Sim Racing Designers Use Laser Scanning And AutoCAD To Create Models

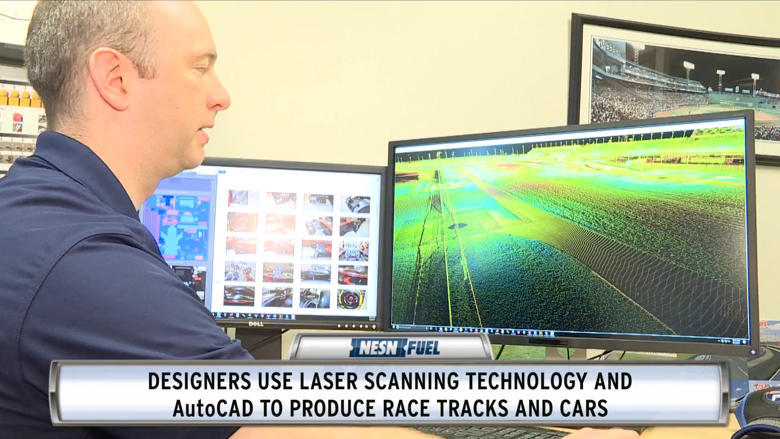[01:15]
You can see it looks kind of like a real world, except it's colored oddly.
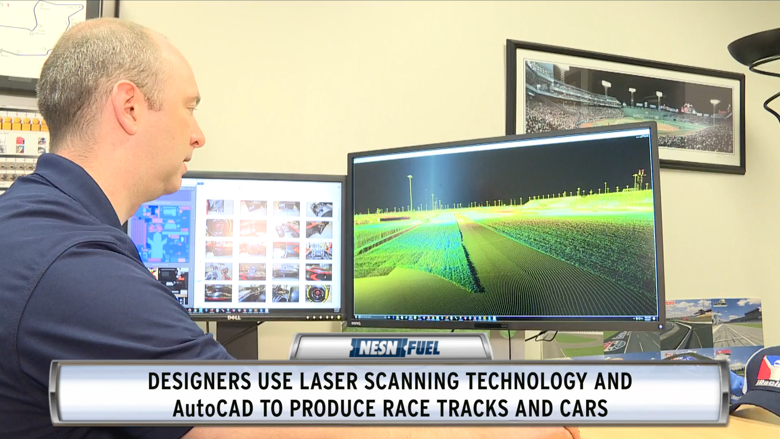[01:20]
And it's made up of all of these little dots. Because the laser scan essentially, it shoots a laser. The laser hits the surface and then bounces back and registers as one point in space. But it's shooting thousands and thousands, millions by the time we're done, of points. So when you see it all together, it looks like it's an actual surface.
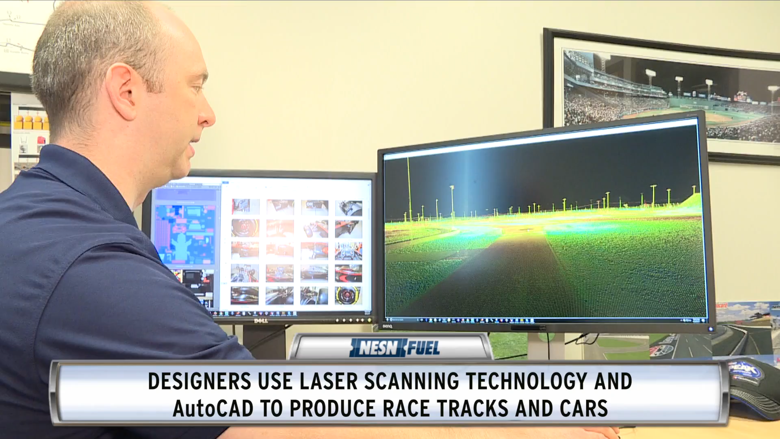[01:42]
So what we'll do is we'll take this laser scan into our tools and we'll basically create a surface, wrap the surface around it and put the lines where they need to be, the grass, the asphalt, etc. The process is the same for a racecar if it's laser scan that is the source. If it's AutoCAD, which this is, it's another great way to build a car. AutoCAD is basically what the manufacturer uses to design the car. So depending on what we're able to get, we'll either laser scan or we get AutoCAD.